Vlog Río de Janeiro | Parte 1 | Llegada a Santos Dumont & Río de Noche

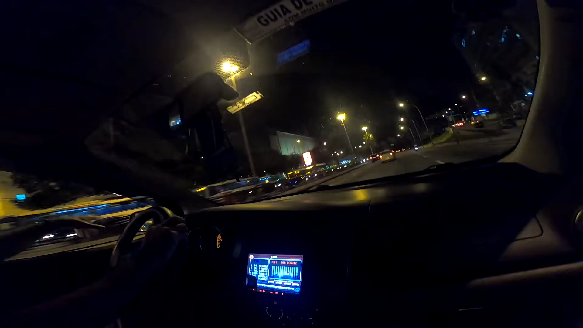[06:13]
Está acá en Botafogo. Botafogo. Y su nombre es Rio Sul, el primer mall de la ciudad. Ah, bueno, para pasear, ¿eh? Si quieres venir un día. Ahí este y el otro es Shopping Leblon, que es más cerca. Leblon, está así.
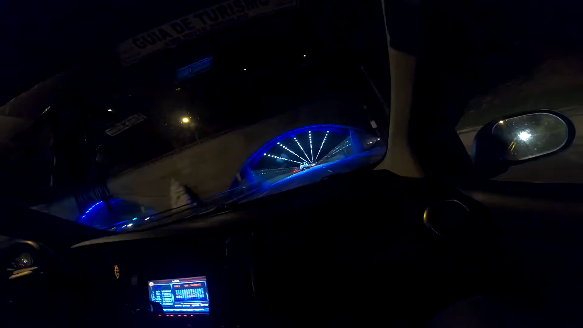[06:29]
Después de este túnel, acá ya es Copacabana.
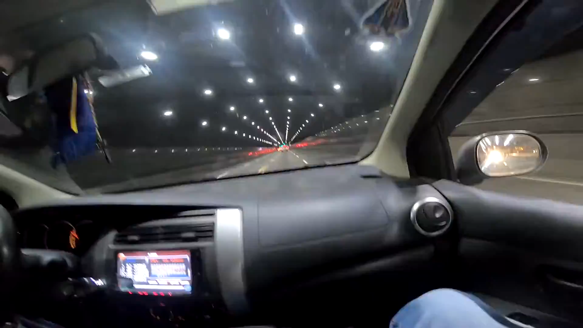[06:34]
Ah, bonita la ciudad.
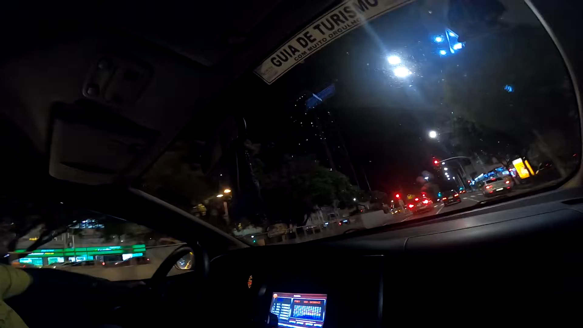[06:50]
Hoteles mais caros acá de Copacabana e de Rio, né? É 5 estrelas, sim. Então a vista é fabulosa para a praia. $2,000 la noite?
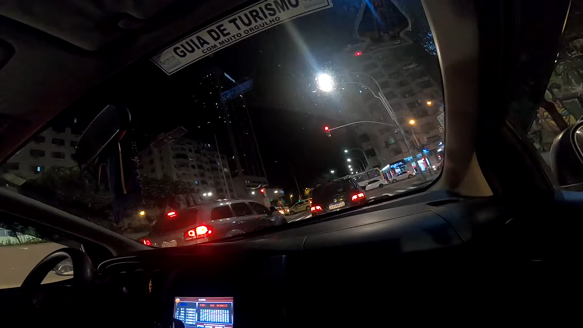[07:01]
Aí está, agora para Rock in Rio, eu creio que está R$1,000. Está $100, está 400, 200, quase $300 por noite. Muitas companhias se utilizam, Delta Airlines, as pessoas se hacen caminhada. Costaneira mais larga, são 5 quilômetros. Então, há muitos hotéis, restaurantes, há tendas para tomar uma cervecita, tomar um trago.
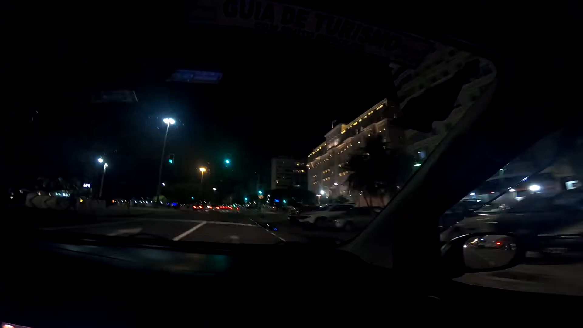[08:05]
1910. É Copacabana Palace. Copacabana Palace.
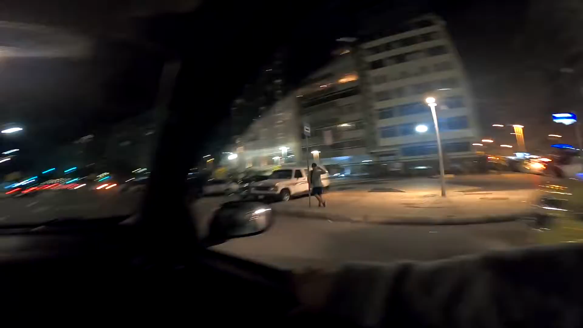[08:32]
Se consome, por exemplo, somente no deserto do Brasil. Forte, né? Sim, aí é um forte. Tem uma vista fabulosa de Copacabana. Durante o dia você pode fazer uma visita. Vou passar cá. Em la Praça Nossa Senhora de Paz, aí está aí.
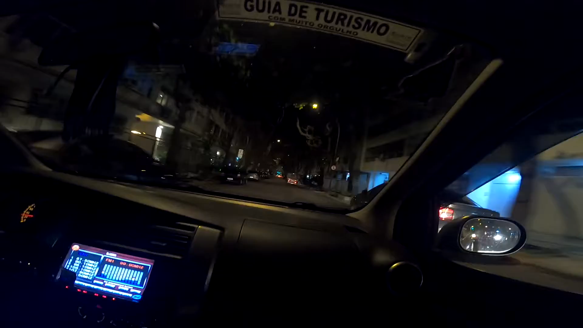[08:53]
Está em Ipanema aí. A zona mais exclusiva, né? Ipanema. Né?
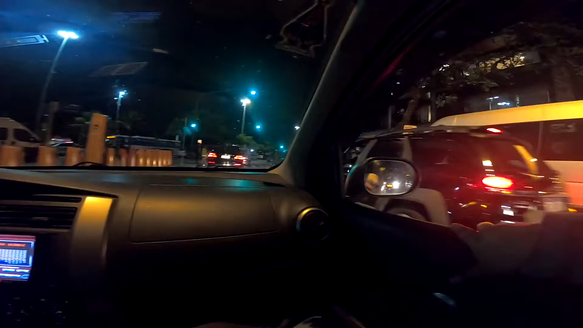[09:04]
Mira aí o fazão.
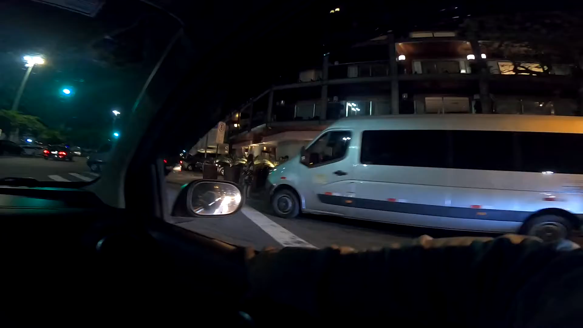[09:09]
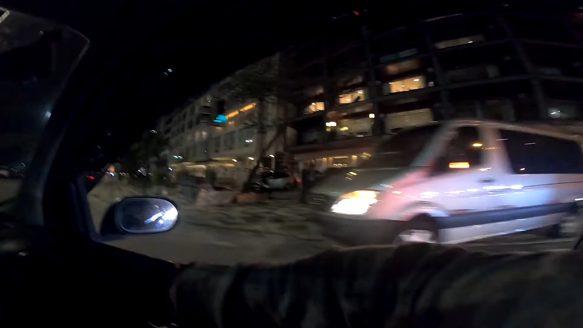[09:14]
Mira, acá é onde está lá o metro quadrado mais caro de Rio. De Brasil, talvez. Acá é um restaurante também. Esses departamentos da carga são muito caros. Vira que é diferente de Copacabana, sim. Sim. Não há tendas. Está mais escuro. É mais escuro.
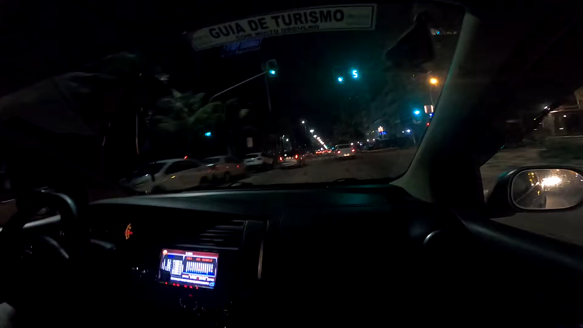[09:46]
Então acá é Ipanema. Aquela para já é a favela de Vidigal. Vidigal. Aí muitos artistas aí de La Globo. Que vive aí. A vista é fabulosa.
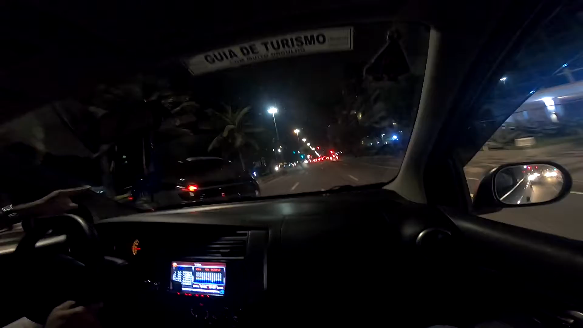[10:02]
A vista de arriba. Alguns barzinhos aí. Este é o morro, não? É um cerro. Eu que os empresários, donos de companhias, vivem acá. Nesta caia, aqui é Avenida Vieira Sul. Vieira Sul. É, sim, a Vieira Sul. É a zona mais cara.